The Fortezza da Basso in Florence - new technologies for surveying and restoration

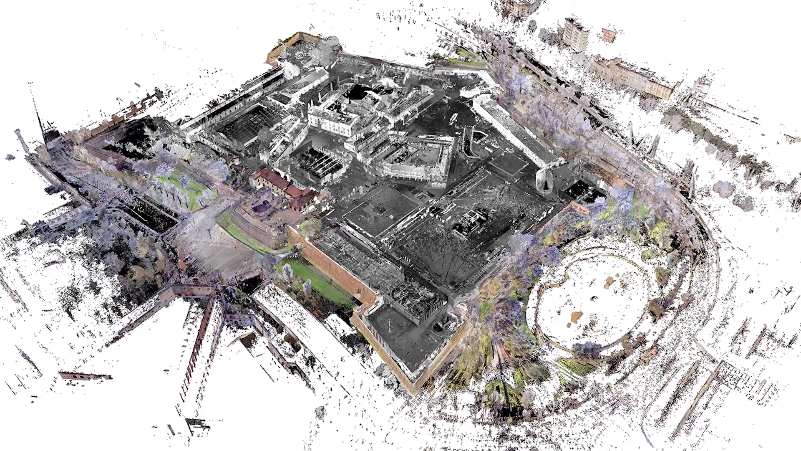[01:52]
As is usual, the first thing to do when we want to find out about a building is to analyze its shape and size, or in other words, make a survey.
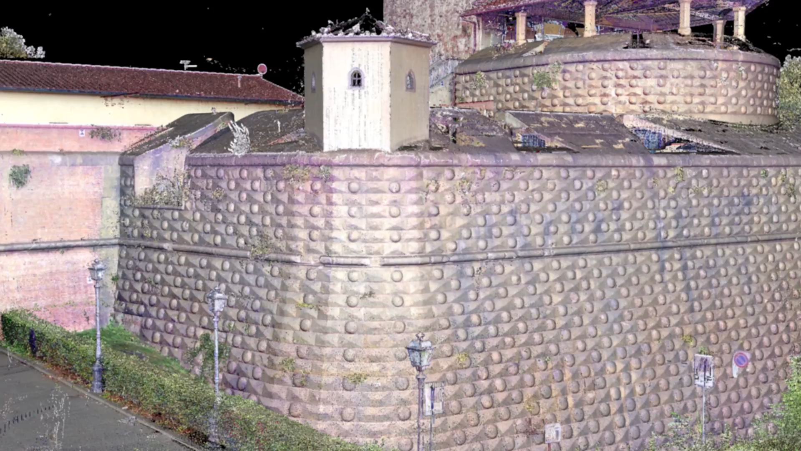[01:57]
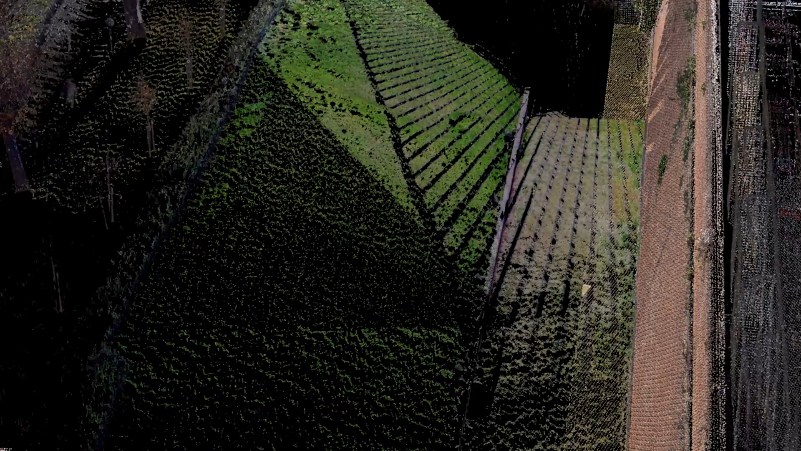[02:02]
These days, a survey means producing a 3D digital model that is a dense and accurate sampling of the space,
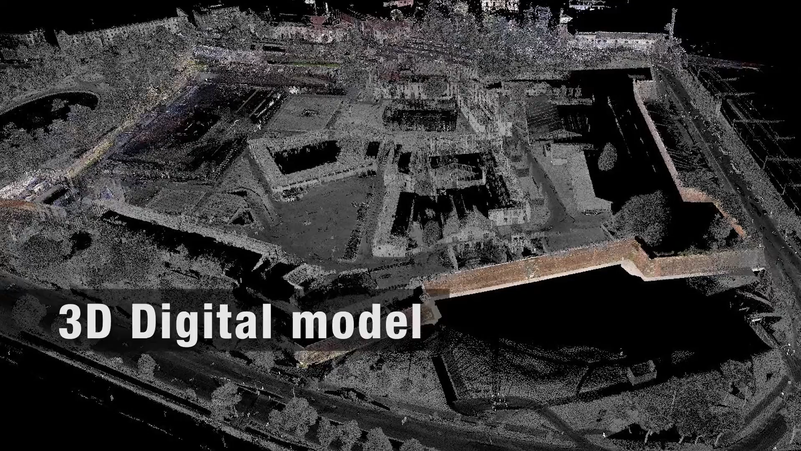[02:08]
representing building and objects through points with known coordinates.
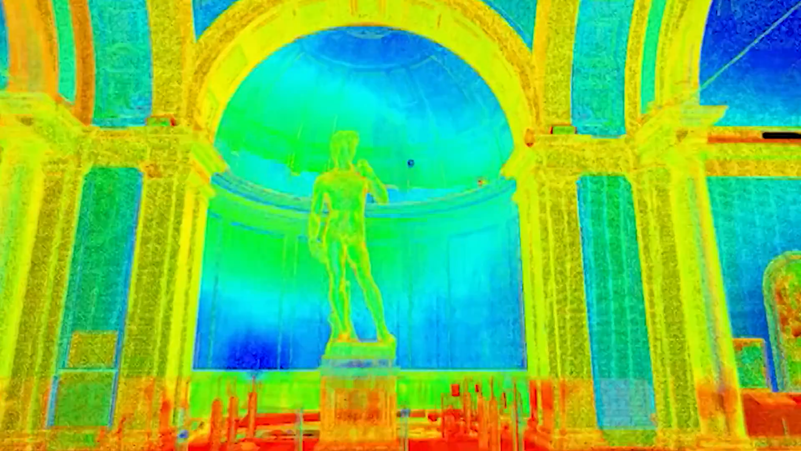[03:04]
Today, point clouds are produced through the joint work of scanning systems, digital photographs, parametry, and topographical surveys that guarantee high-quality results.
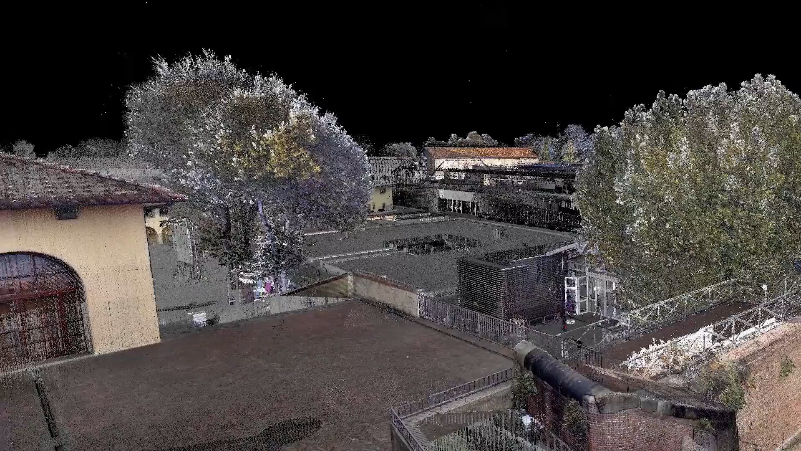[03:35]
In practice, the data is not interpreted in any way to produce this result.
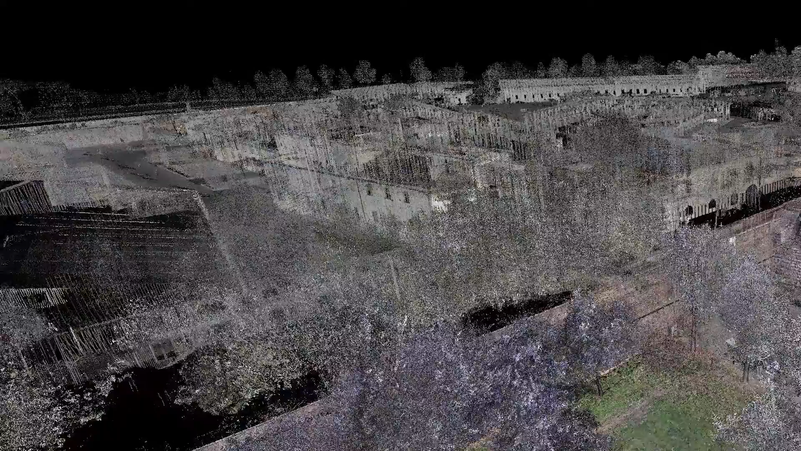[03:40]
It is the product of a series of operations which, if planned and performed well, result in a three-dimensional photograph of reality.
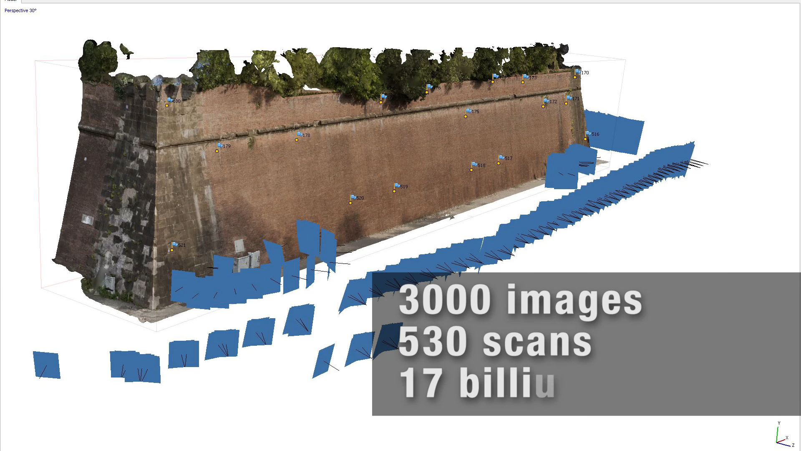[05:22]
This resulted in almost 17 billion points,
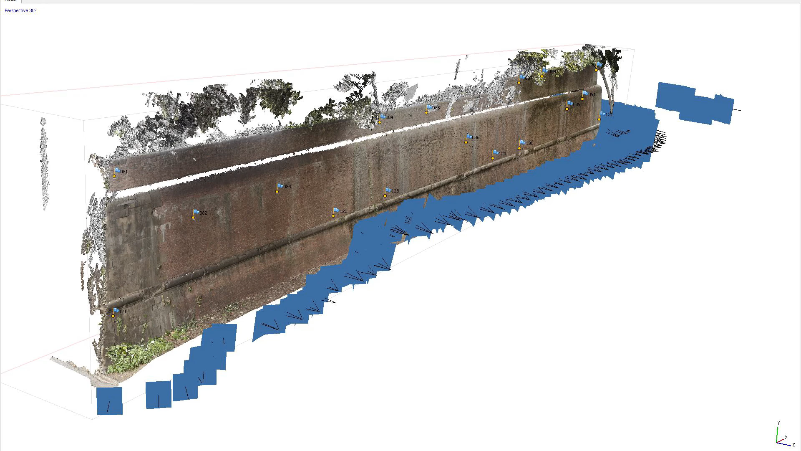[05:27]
giving the position and size of every block of stone and brick in the three-dimensional space.
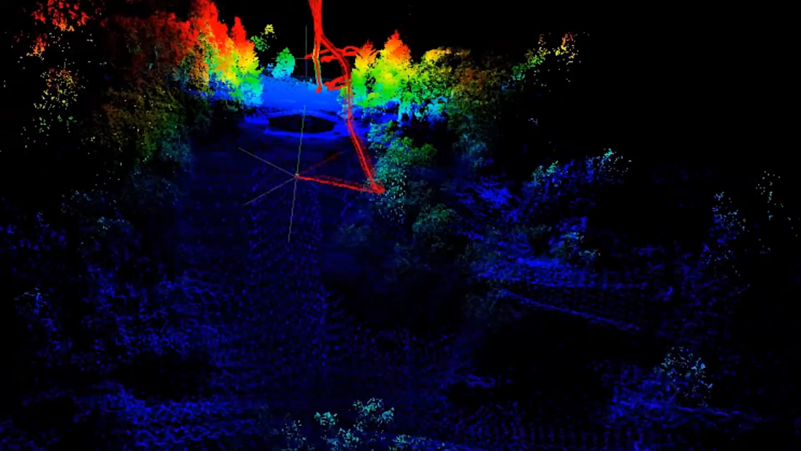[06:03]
as soon as the weeds invading the ramparts and some parts of the curtains are removed.
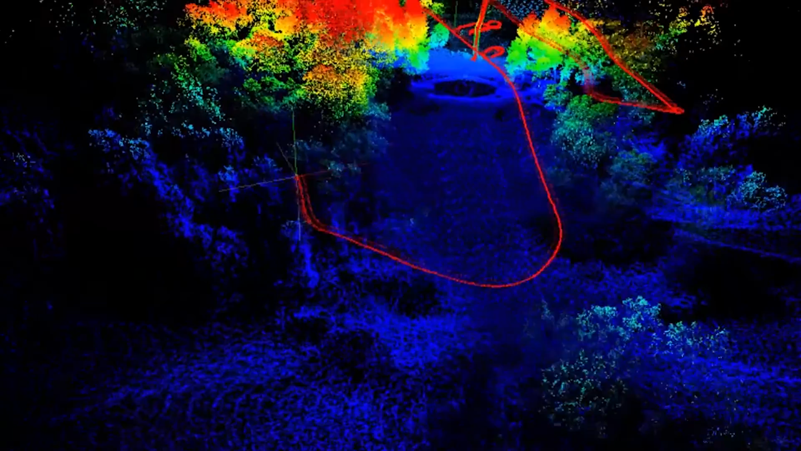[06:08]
All the systems mentioned – photogrammetry, laser scanners, mobile mapping,
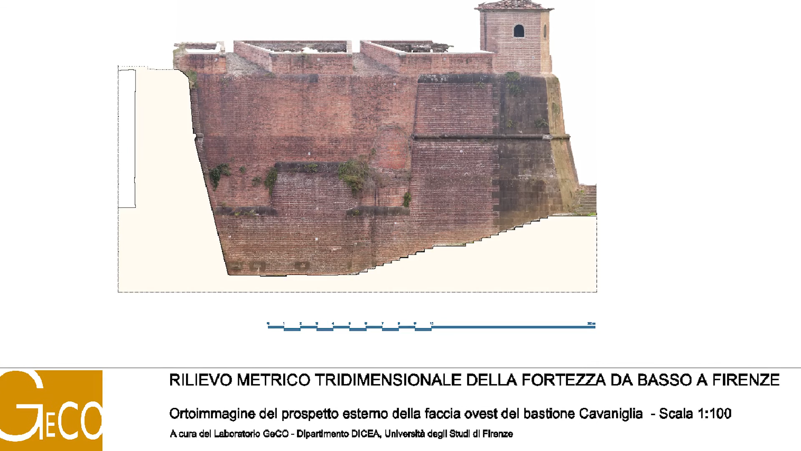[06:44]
At this point, we have a digital model – a reproduction of reality which links all the disciplines involved.
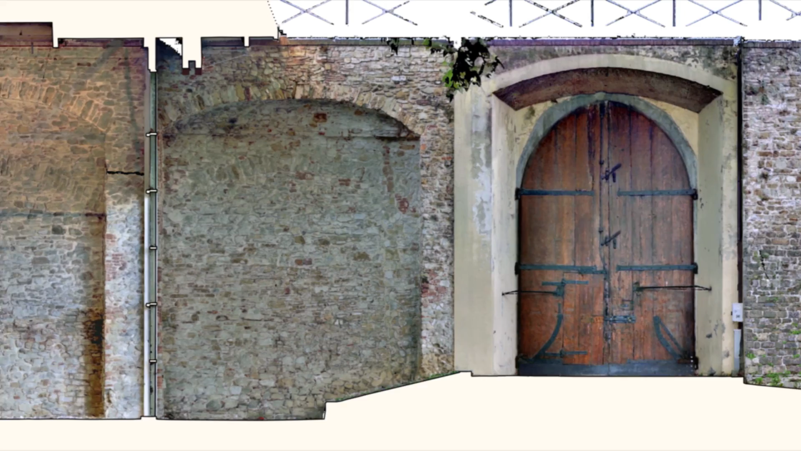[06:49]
As well as the usual plans, sections, and front views, orthophotos are the basis on which the historians,
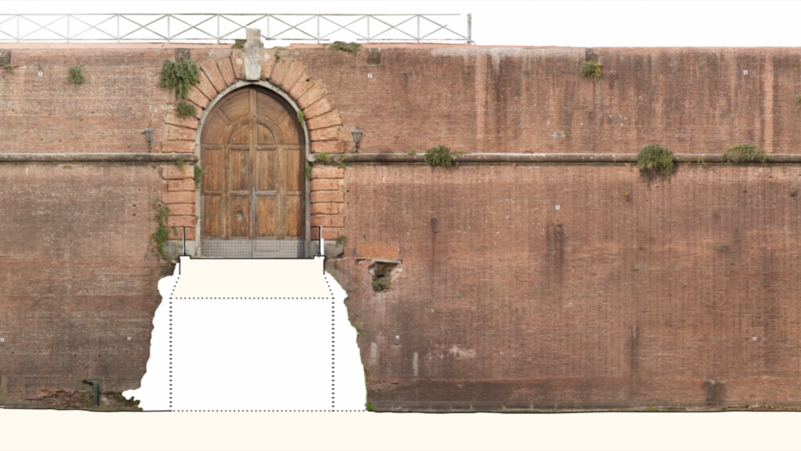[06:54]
archaeologists, and architects can note down their observations and propose their interventions.
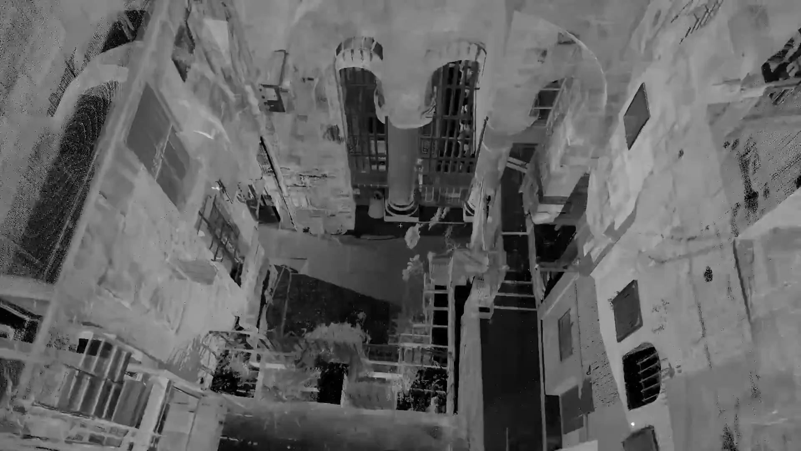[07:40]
but also, and even more so, as raw data,
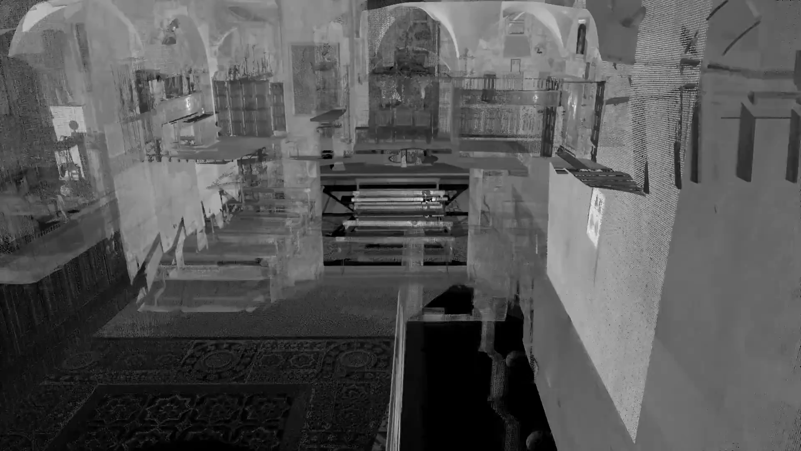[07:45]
thanks to the intrinsic value of its density and accuracy.
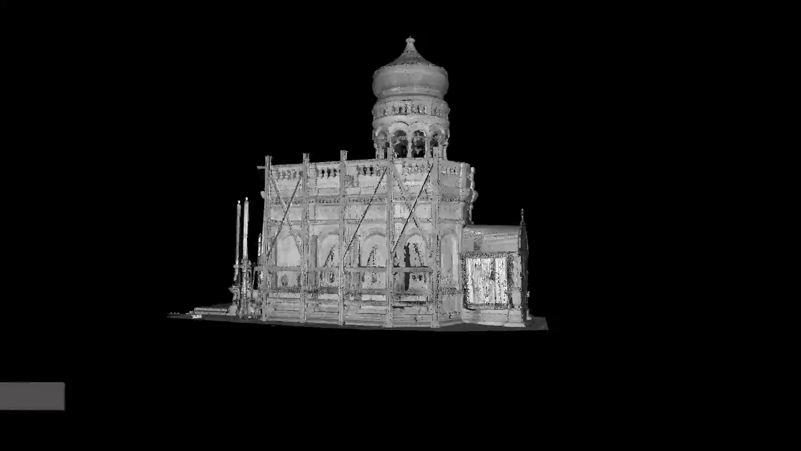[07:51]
Although it was generated for a specific objective,